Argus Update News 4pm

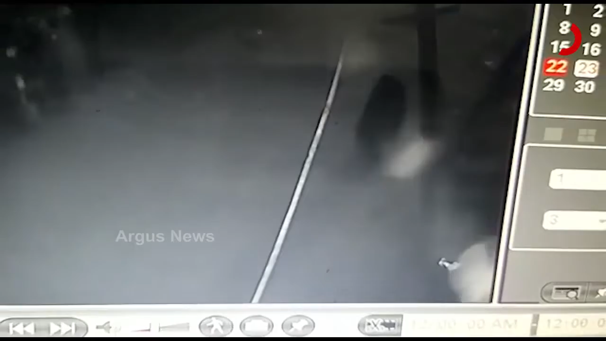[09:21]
प्रथमे सहरर कापसी परे शांतिनगर पळासपडा आउ एबे रावण छकरे भालु बुलुथिबा देखिबाकु मिलुछि। सेपटे सिनापाली वन विभाग खेमखेली जोगु एबे विपद मुहा सिनापाली सहरवासी।
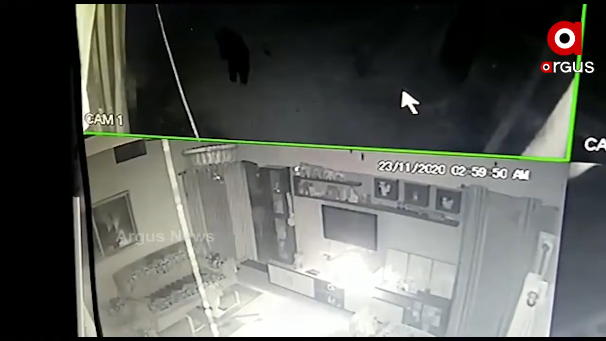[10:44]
କିନ୍ତୁ ଆମ ପାଖରେ ଯାହା ସୂଚନା ଅଛି ଆଜି ଜଣକୁ ସେହି ଭାଲୁଟି ସାମାନ୍ୟ ଆହତ କରିଛି, ଆଉ